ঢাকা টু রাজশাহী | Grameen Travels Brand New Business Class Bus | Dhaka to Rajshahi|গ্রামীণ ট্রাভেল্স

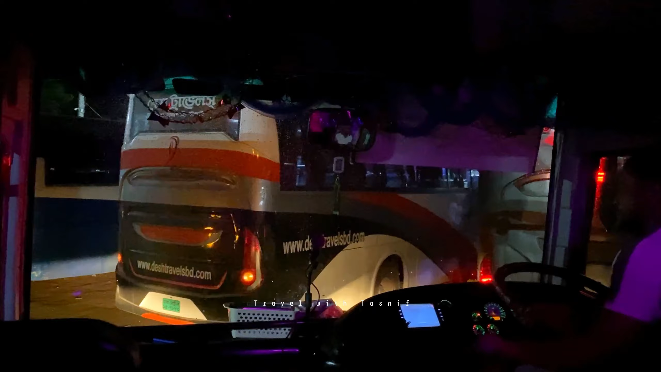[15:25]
মিনিটের যাত্রা বিরতি শেষ করে বাস আবারও ছেড়ে যাচ্ছে রাজশাহীর উদ্দেশ্যে।